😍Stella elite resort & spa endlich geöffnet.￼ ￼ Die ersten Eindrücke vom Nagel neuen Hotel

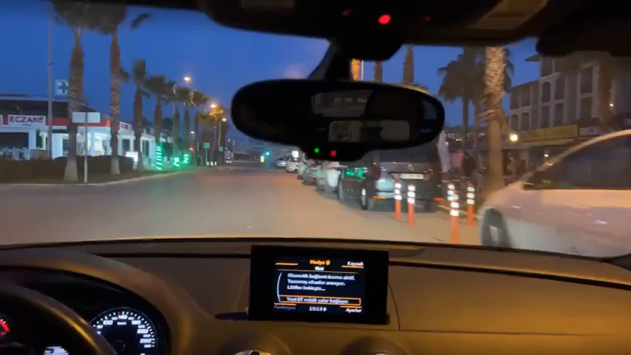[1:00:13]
Ja, das werde ich euch zeigen, weil jeder Bezirk hat einen anderen Platz und das ist der Platz,
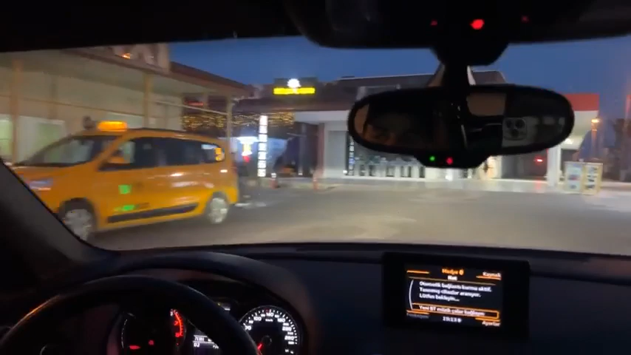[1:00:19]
wo ihr hin müsst, wenn ihr hier in Kumköy mal was passieren sollte, was wirklich halt so gut wie nie passiert.
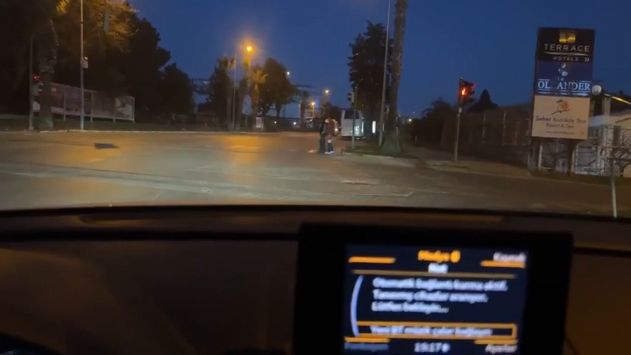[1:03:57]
Jetzt müssen wir warten, hier unten geht es zum Oleander Hotel runter, zum Oleander und Terrasse.
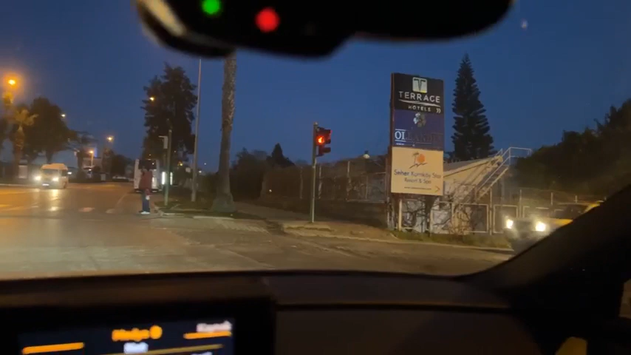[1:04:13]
Oleander und Terrasshotel. Aber die roten Ampeln sind heute aber lang rot hier. Hier ist das Villa Cid Residenz.
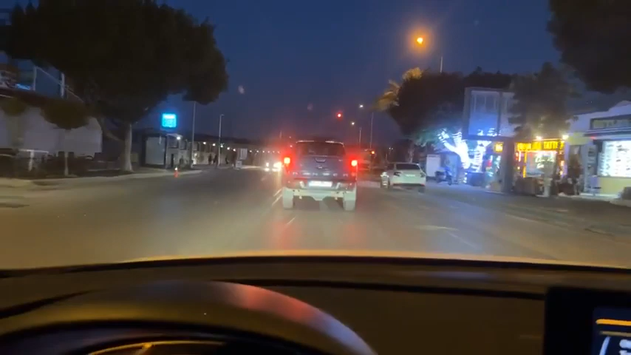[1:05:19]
Weil der ist jetzt gerade nicht da, glaube ich.
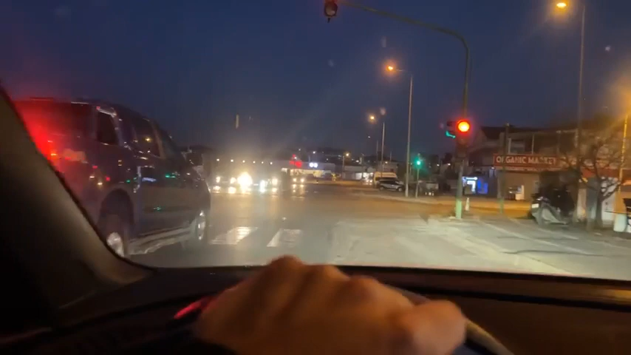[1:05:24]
Hier haben wir vom Wassersport, von Smile Wassersport.